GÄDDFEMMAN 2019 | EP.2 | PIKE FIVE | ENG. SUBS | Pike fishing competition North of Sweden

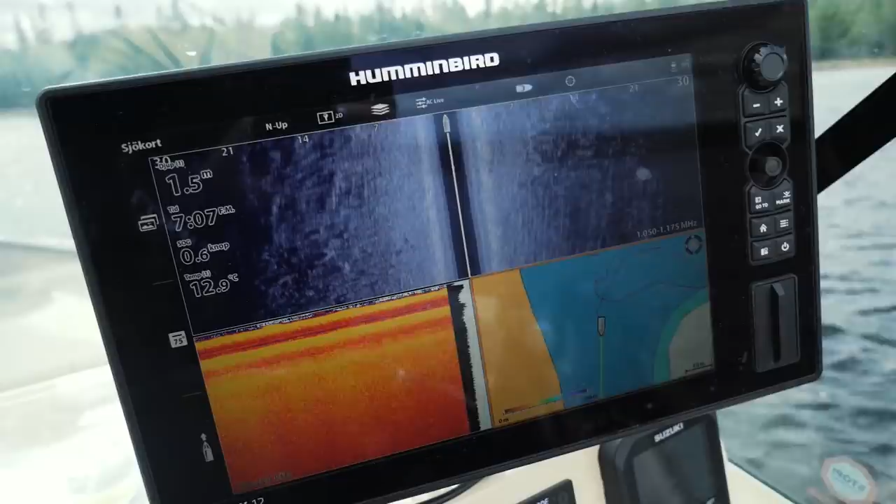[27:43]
On screen: water 12.9°C
Side image är det viktigaste i mitt fiske. För annars hittar man inte sånt här som är på botten.
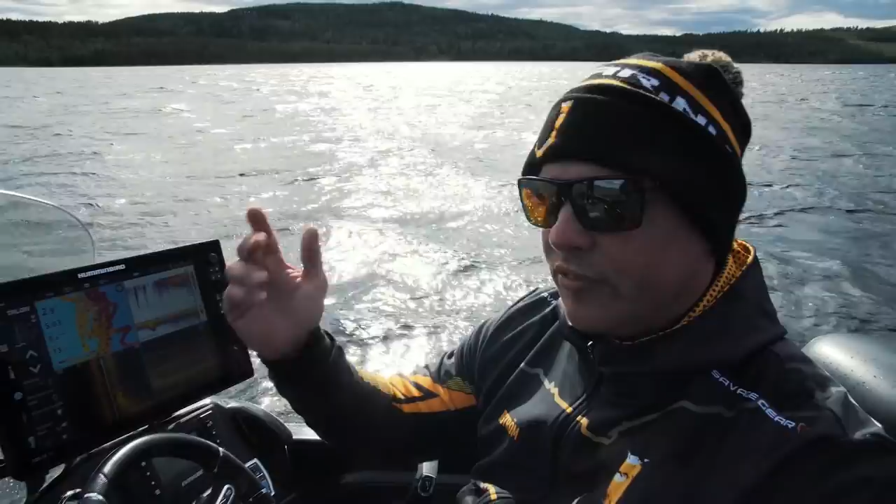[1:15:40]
Och märkt att vi får kontakter på ungefär samma ställe hela tiden. Så det vi har gjort nu det är att vi har spotlockat här. Gjort en waypoint.
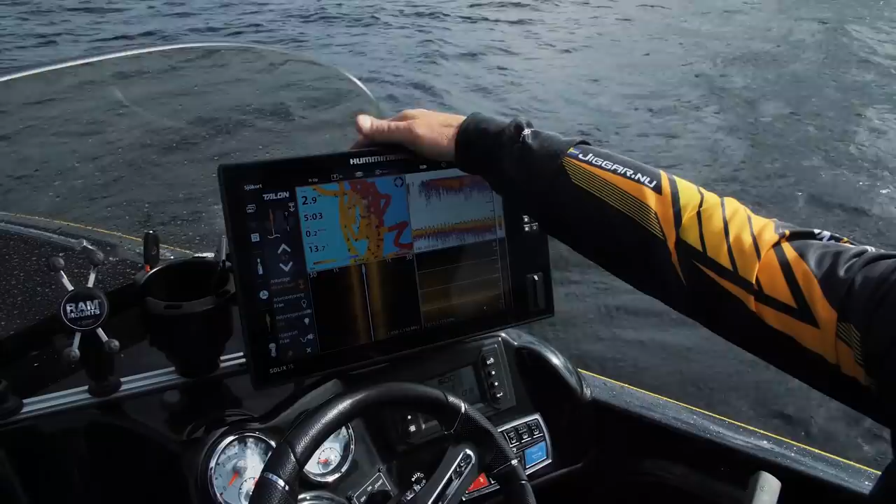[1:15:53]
Ligger på en 2-meters kurva. Vi ligger på 3 meter. 400 meter ifrån.
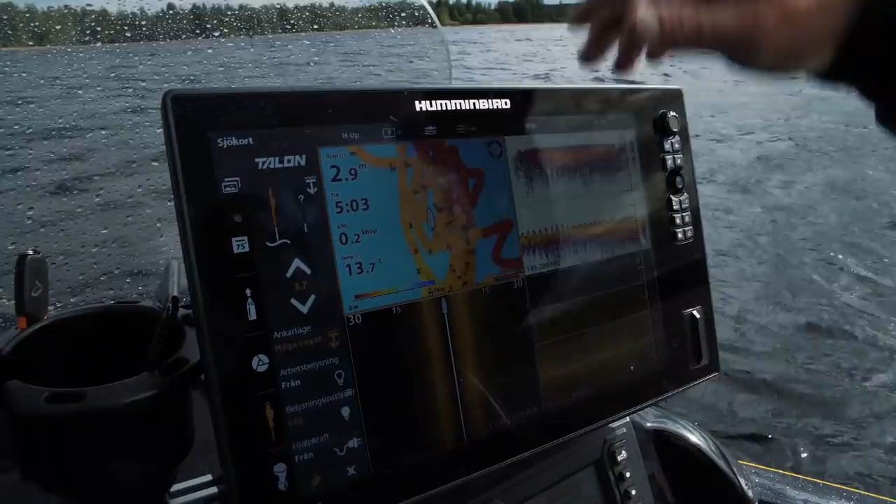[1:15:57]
On screen: water 13.7°C
Använder One Boat Network, Talon och ankrar.
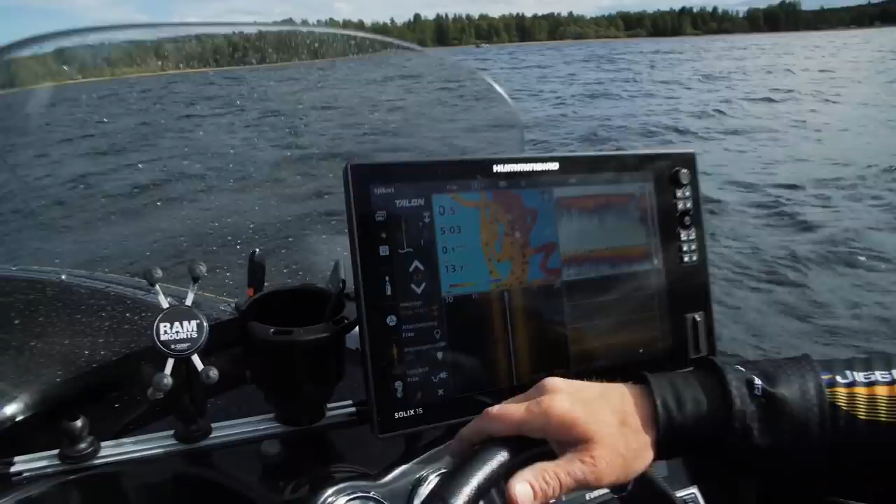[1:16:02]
Så det vi gör nu det är ankrar, kastar av, lägger 10 minuter och verkligen finkammar området, släpper upp tälon och så går vi ner 10 meter och så gör vi om det hela tiden. Tills den där som vi missade ska sitta.